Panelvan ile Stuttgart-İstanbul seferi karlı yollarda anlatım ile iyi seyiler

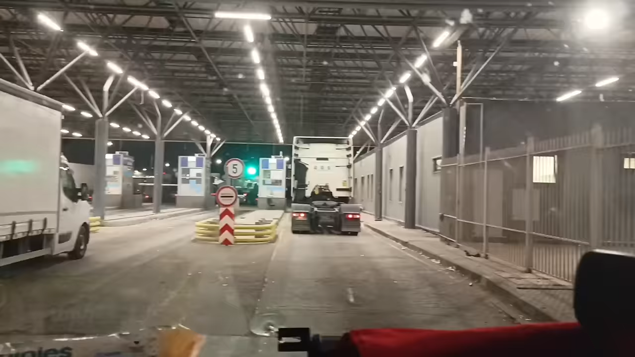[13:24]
Kısmetse 3 tane gişe hepsi molaya çıktı. Son bizim gişemiz kaldı. Önümde son bir araba kaldı.
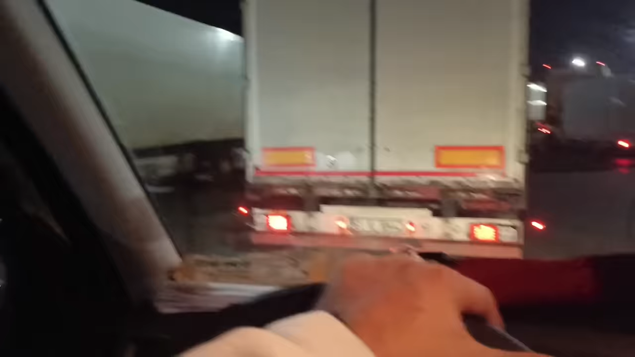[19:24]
Sol tarafta istobütmüş arabalar var. Sağ tarafta istobütmüş arabalar var. Ben anlamadım bu işi. Bir minivancı abimiz var. Bu abimiz ne yapıyor? Bu abimiz heyecanlı. Abimize yol verelim. Geçsin. Bizim kontrolcü Türk abiler nerede? Burada bir adı olması lazım. Kontrol yapsınlar da ondan sonra tekrar buradayız.